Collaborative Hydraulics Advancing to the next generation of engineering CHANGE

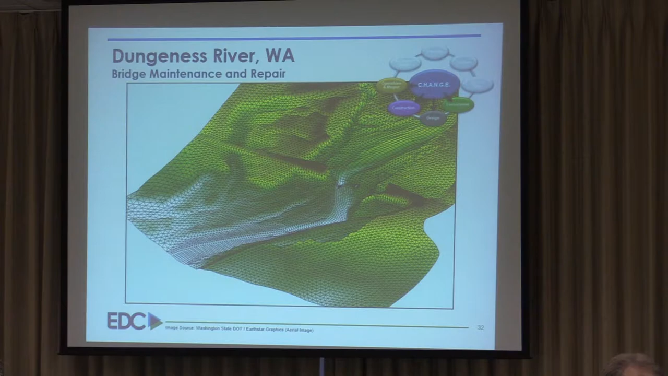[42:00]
And for that matter, it's a great element of quality control. You can easily look at your topography and see if anything, like, there's any odd, really, things that stand out. So not only can we look at contours, right, we can take an aerial image and drape it over that surface.
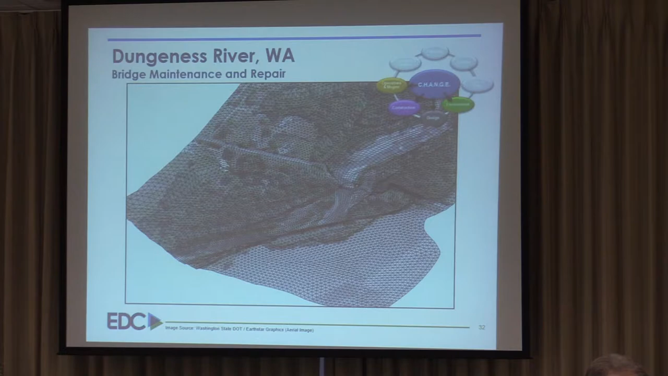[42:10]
But once we have results from the model, we can superimpose those results, all right, and continue to view that in 3D.